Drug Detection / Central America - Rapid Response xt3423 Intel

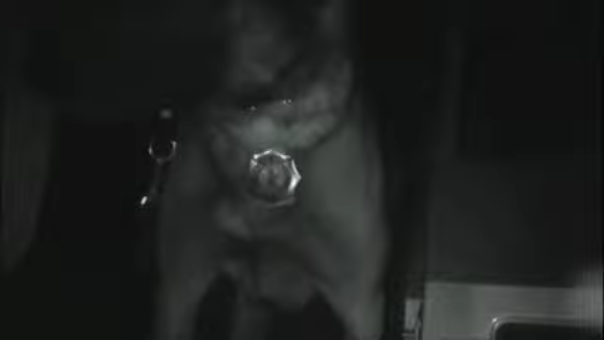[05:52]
There he goes. He's 2 years old. He's been doing narcotics for how long? Since he was 6 months. Since he was 6 months.
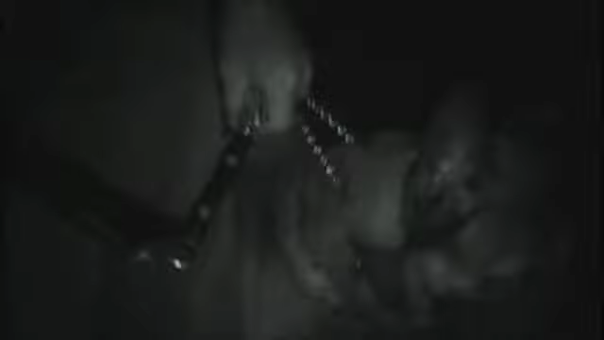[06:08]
If you see the fat guy, I don't think he's on board.